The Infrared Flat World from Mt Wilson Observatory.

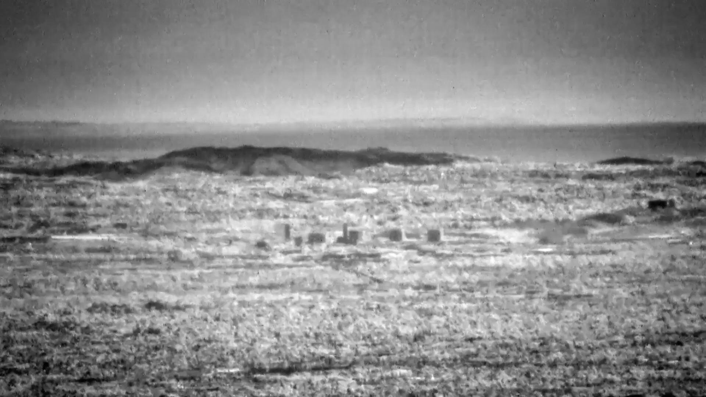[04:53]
Wow. I wasn't sure what I was seeing, it was a bit hazy and inconclusive, but I spotted the Coronado Islands. There they are.
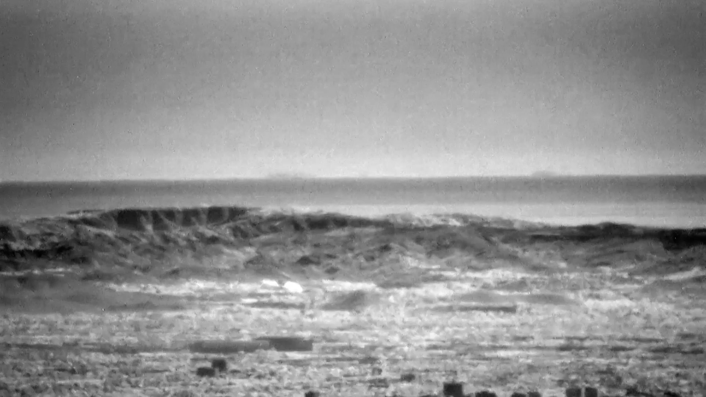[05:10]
South Coronado on the left and North Coronado. I was just blown away. Wow. So, this time I brought my infrared telescope because I want to look in that direction.
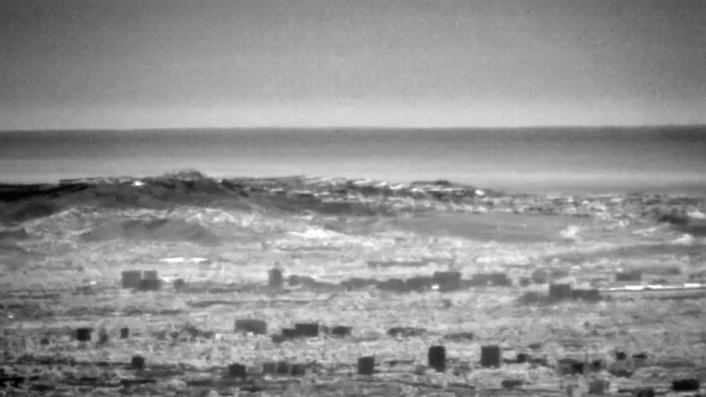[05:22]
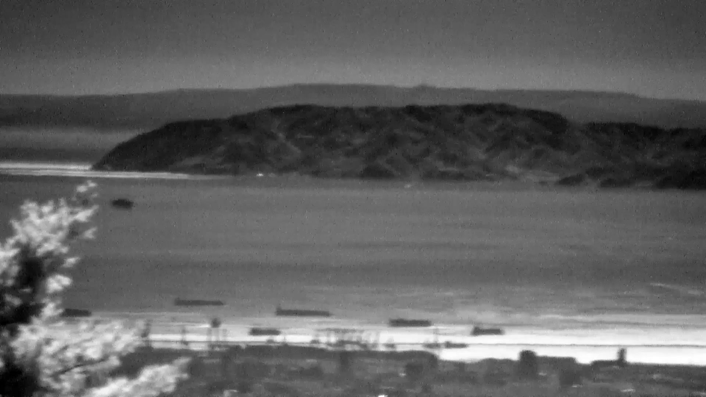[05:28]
Carolina and San Clemente beyond are just so clearly visible.
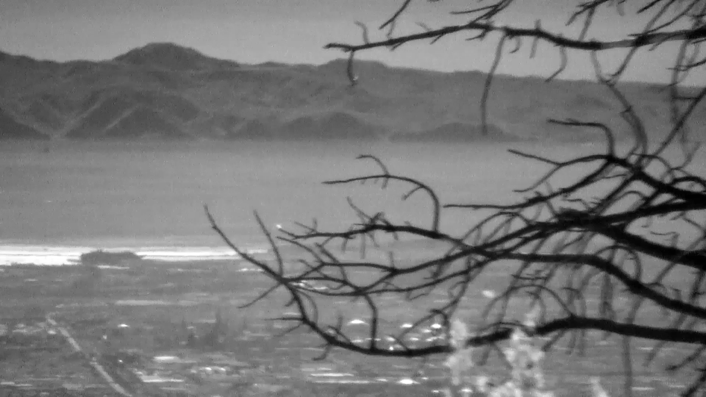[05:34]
Unbelievable. Yeah, this spot is something else,
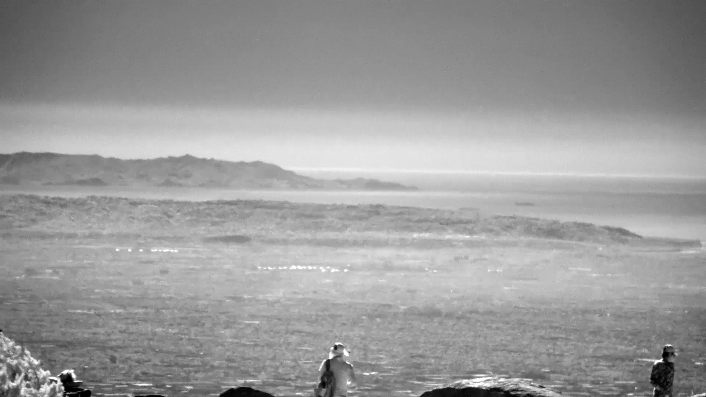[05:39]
and there's the northern side of Carolina.
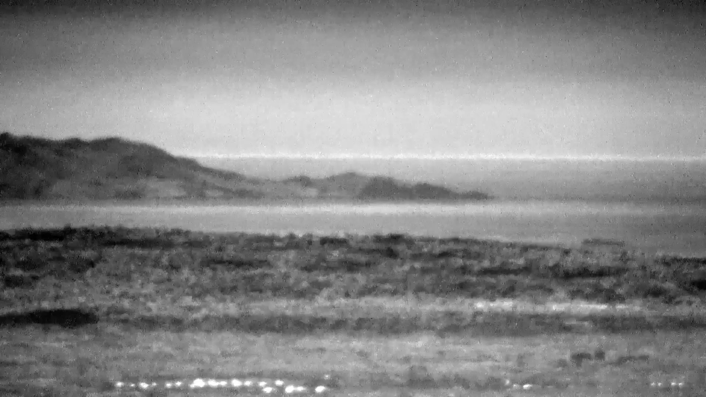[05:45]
Just incredible. It's like, I don't know, 80, 70, 80 miles out. There's a plane going to LAX right there. I just love this area. Look how flat it is in the distance.
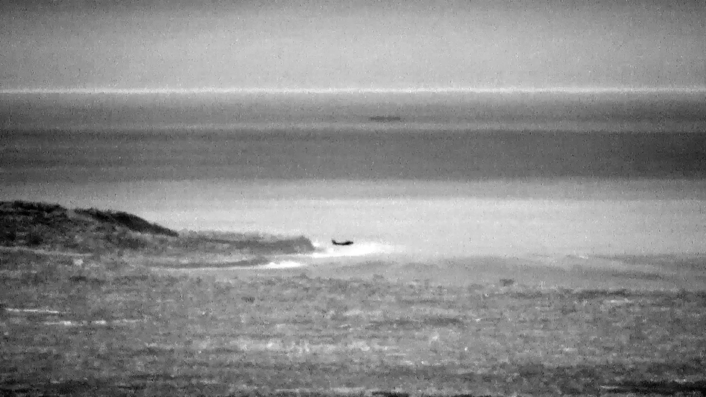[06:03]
Oh my goodness. And seeing people superimposed
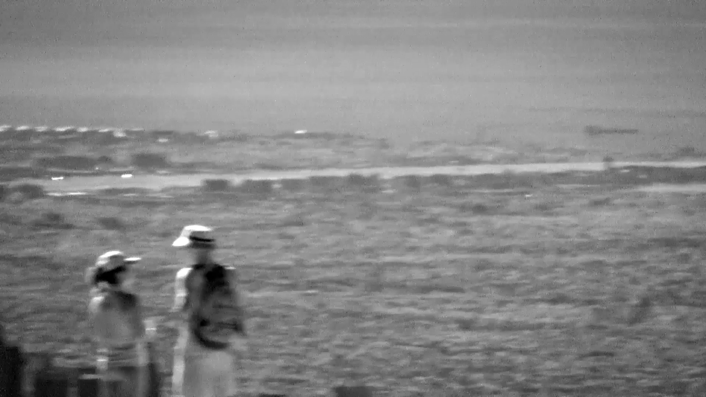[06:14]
Look at that. There's people on top of Los Angeles. Los Angeles is right down there.
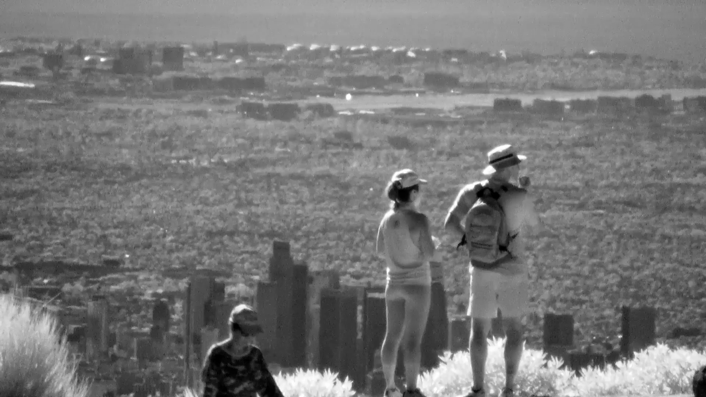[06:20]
What a perspective. Oh, I just love this area. And of course, we are seeing the world in infrared. Infrared can open up the world like never before.
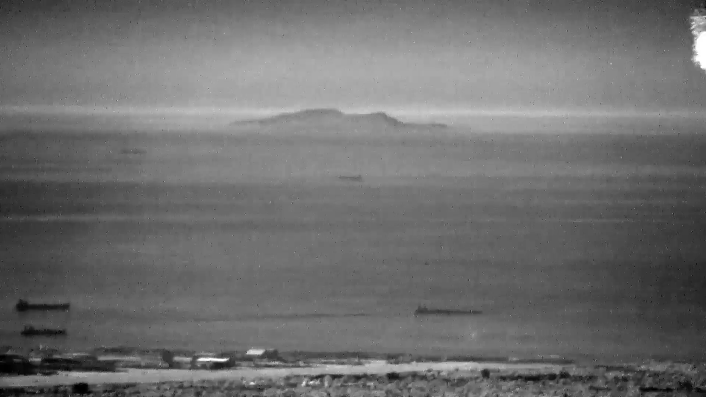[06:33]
That is the island of Santa Barbara. Way out there. Look how clear we can see it. It was hardly visible in the visible spectrum.